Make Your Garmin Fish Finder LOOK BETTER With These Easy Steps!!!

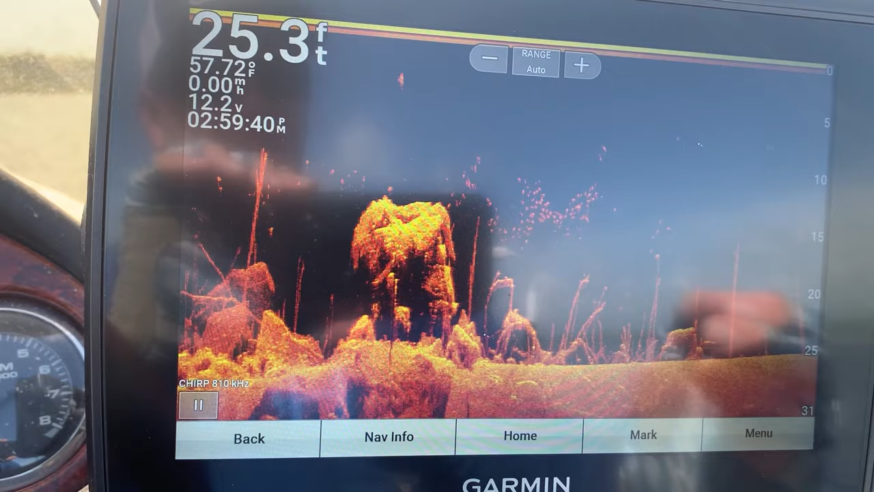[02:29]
On screen: depth 25.3 ft, water 57.72°F
it's the same as gain on the 2d function of this so in this case it'll be called brightness try
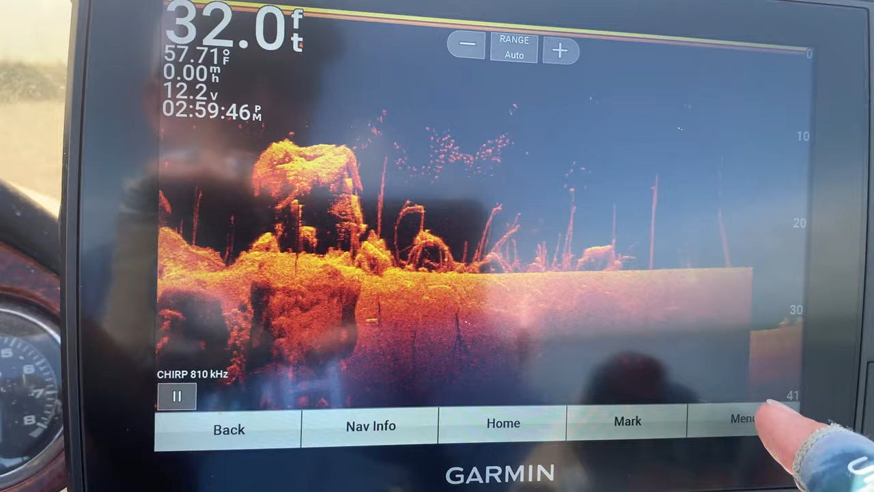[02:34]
On screen: depth 32.0 ft, water 57.71°F
not to confuse that with the backlight which is a different type of brightness setting
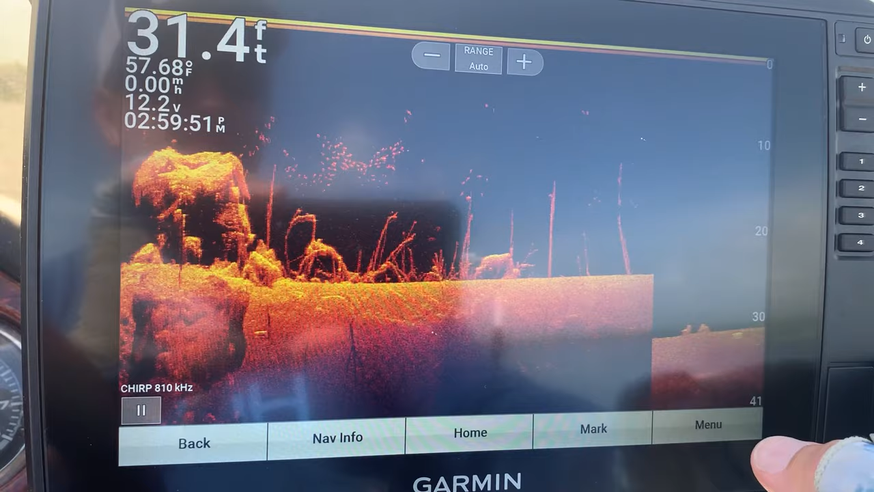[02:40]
On screen: depth 31.4 ft
but I like to up that a little bit I'll go to menu and then brightness here
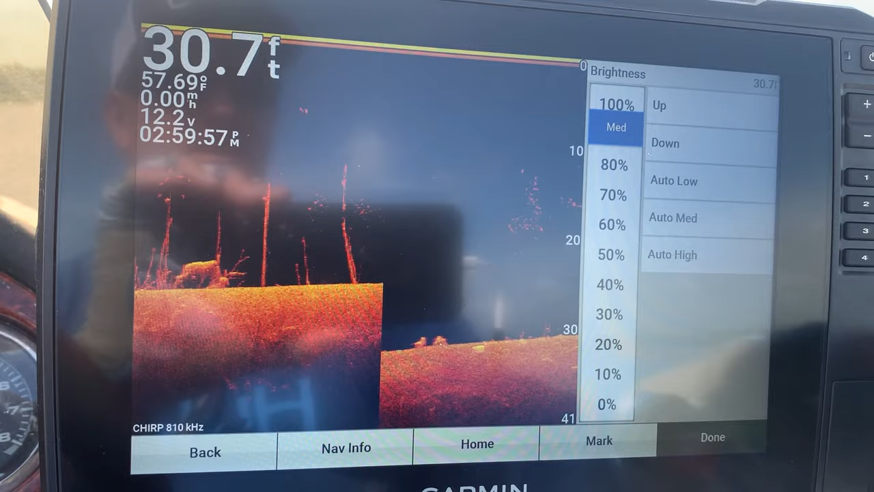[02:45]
On screen: depth 30.7 ft, water 57.69°F
and then see how it's on that auto medium I just go ahead and kick that up to about
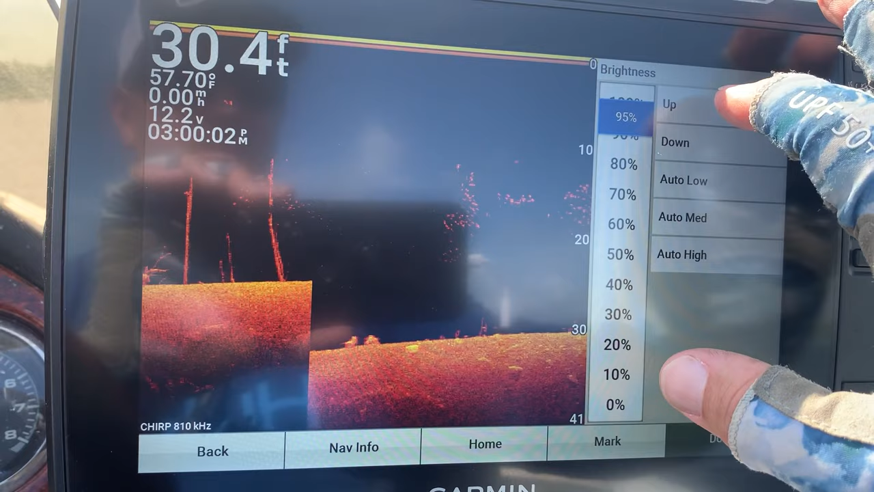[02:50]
On screen: depth 30.4 ft, water 57.70°F
96 ish and then hit done you may not be able to tell a big difference here but it will just give you a crisper
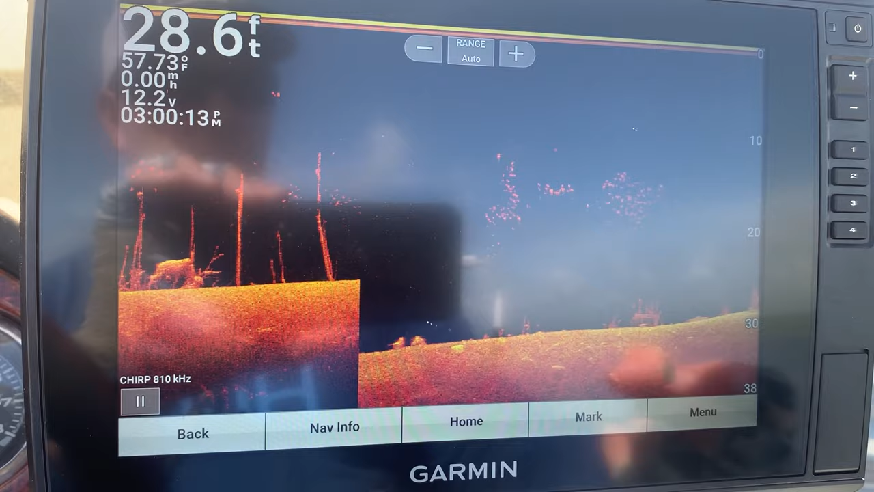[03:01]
On screen: depth 28.6 ft, water 57.73°F
return in my in my opinion play with that function as much as you like and then of course you can
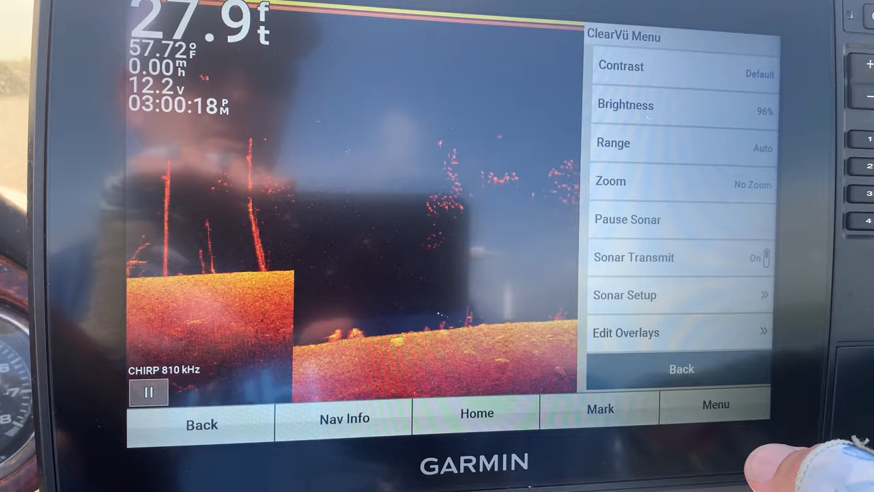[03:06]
On screen: depth 27.9 ft, speed 0.00 mph
also play with the contrast as well this one come out of the box just set on this default setting which
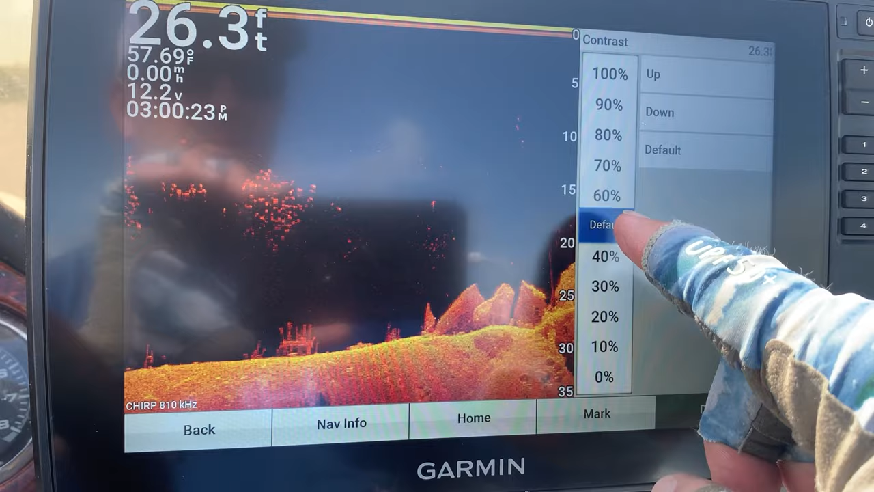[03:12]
On screen: depth 26.3 ft, water 57.69°F, speed 0.00 mph
is here in the middle I like to go ahead and up that a little bit too and see how it it go ahead it
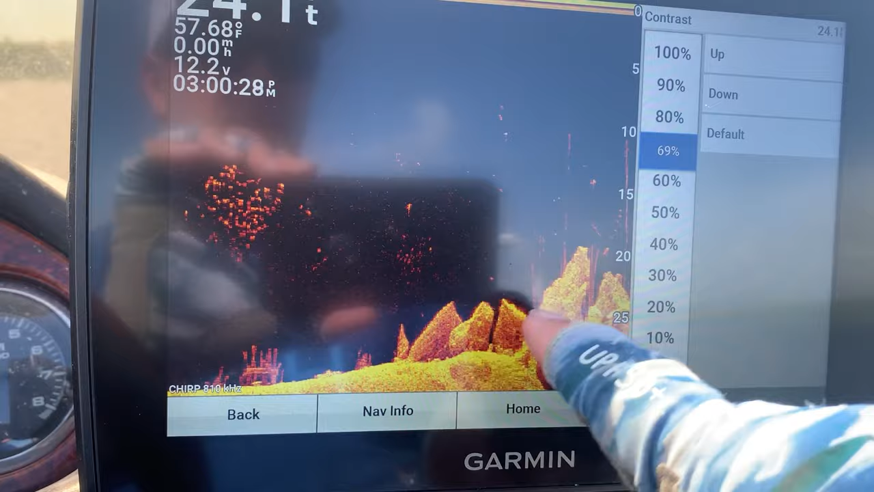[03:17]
On screen: water 57.68°F
makes this crisper as I do that I'll kick it back down again but
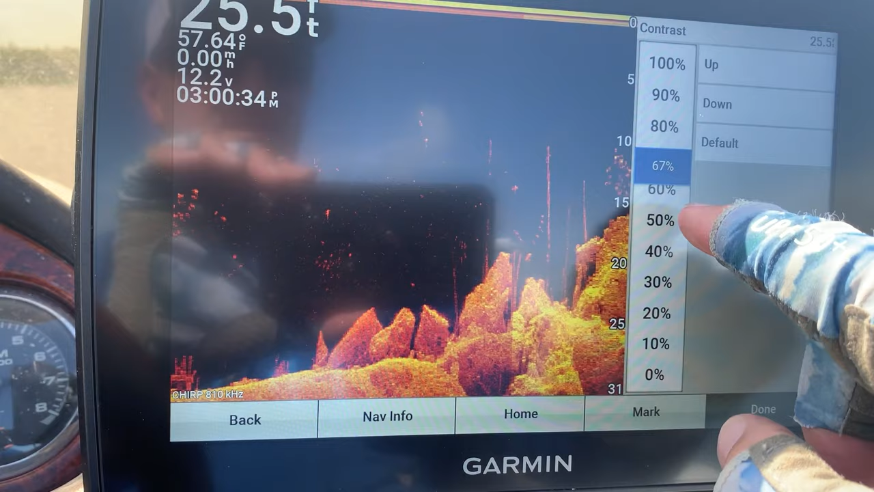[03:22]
On screen: depth 25.5 ft, water 57.64°F, speed 0.00 mph
just play with that setting depending on what you're looking at and what you're looking for
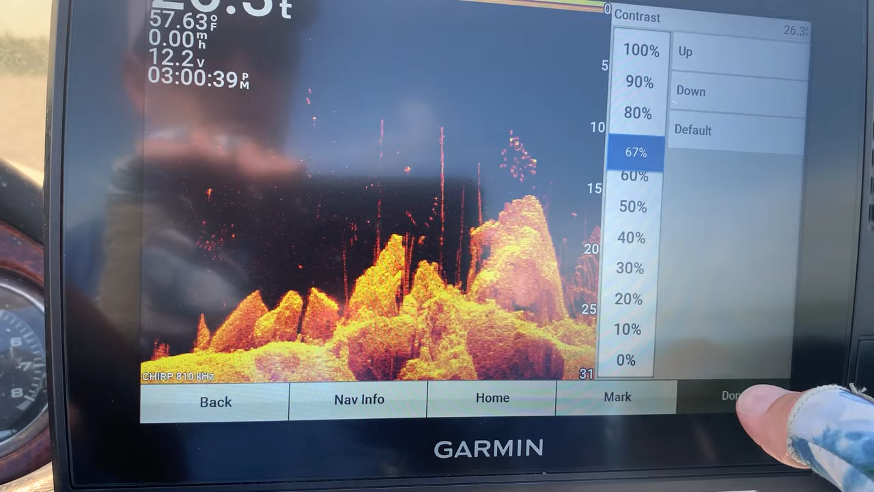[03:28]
On screen: water 57.63°F, speed 0.00 mph
I like to kick it on about seventy percent roughly and
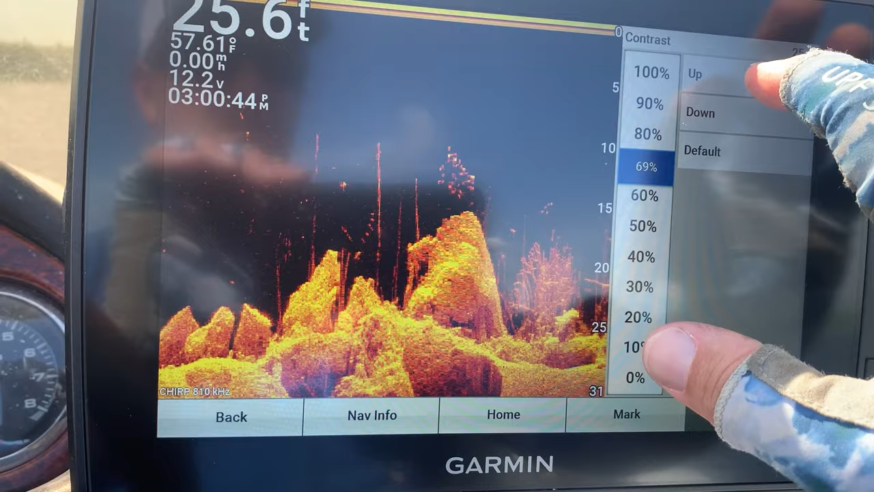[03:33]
On screen: depth 25.6 ft, water 57.61°F, speed 0.00 mph
keep in mind these are just settings that I play with you'll
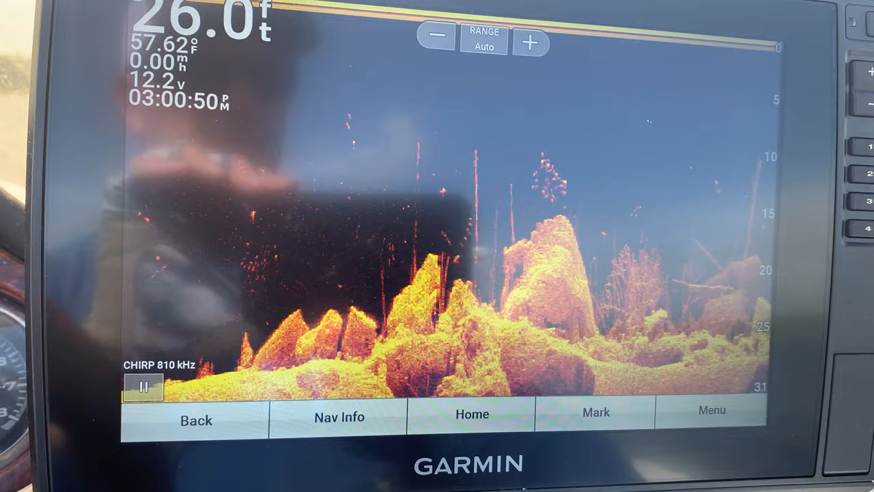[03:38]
On screen: depth 26.0 ft, water 57.62°F, speed 0.00 mph
have to manage them on your body of water as well but this is just a good idea to where to get
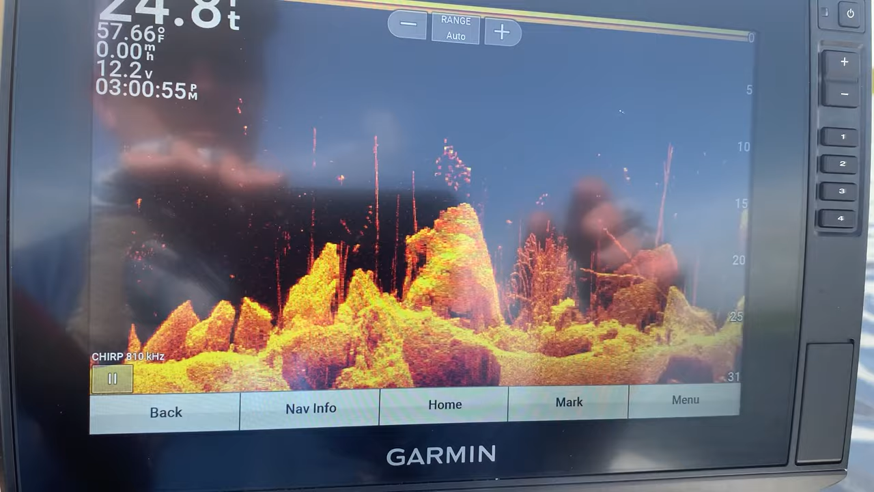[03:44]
started all right so those prior settings were all about clear view
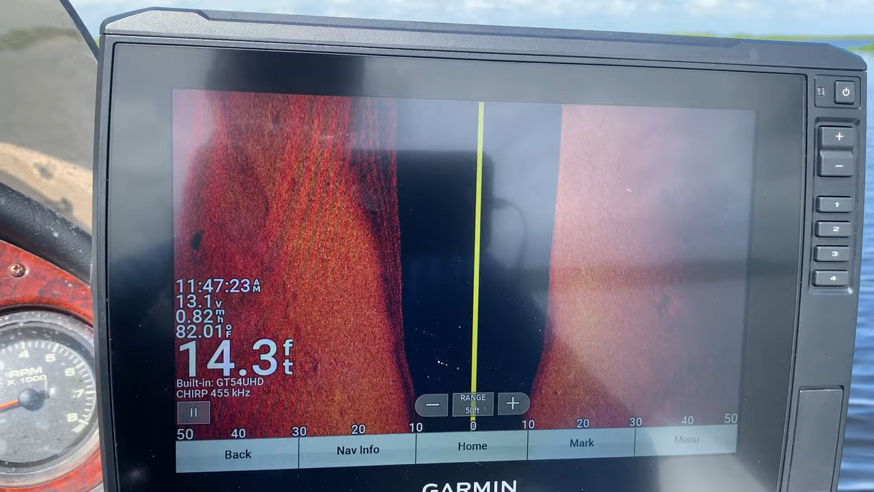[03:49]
On screen: depth 14.3 ft
now we're getting into side view I did have to take it out of simulator mode because otherwise you wouldn't really be able to see the changes that I make here so let's go into some of those things
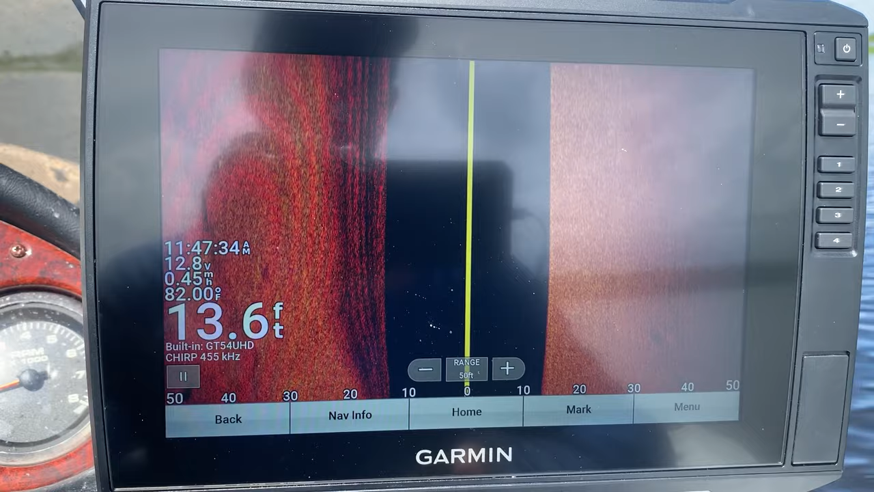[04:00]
On screen: depth 13.6 ft
that you can do now again you can go and mess with the brightness and the contrast
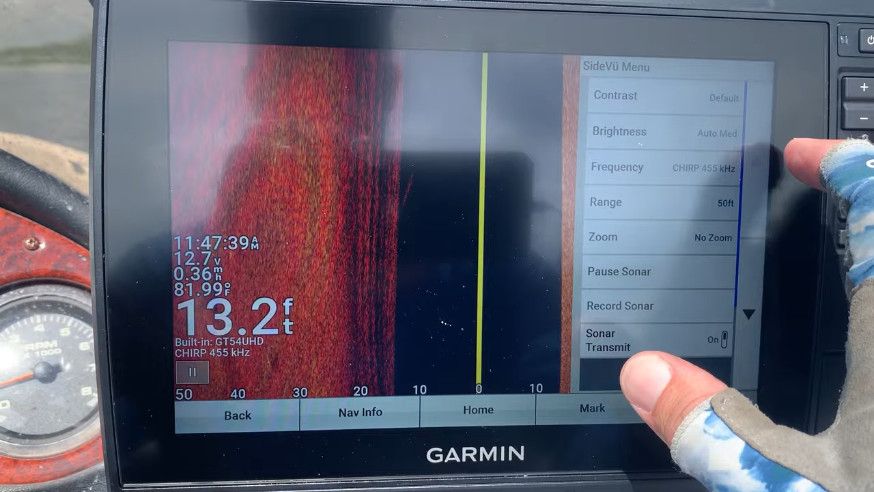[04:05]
On screen: depth 13.2 ft, water 81.99°F
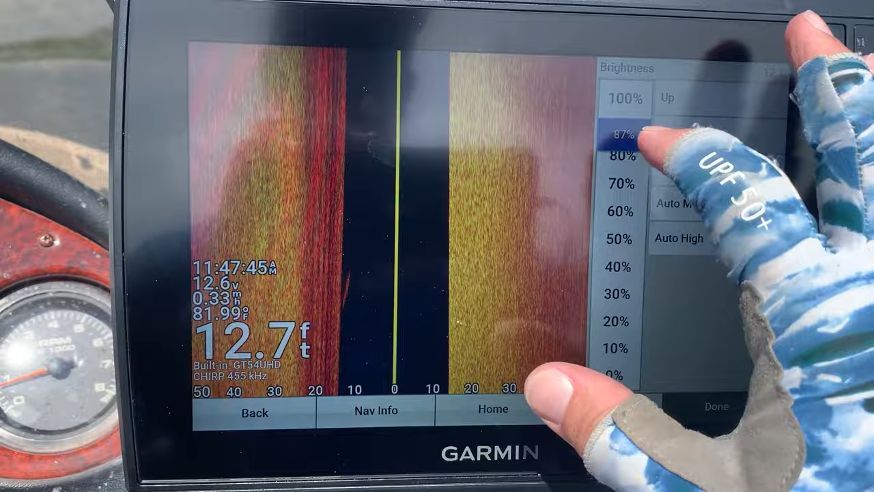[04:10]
On screen: depth 12.7 ft, water 81.99°F
so play with that as much as you like I like to keep the brightness on around 85 or so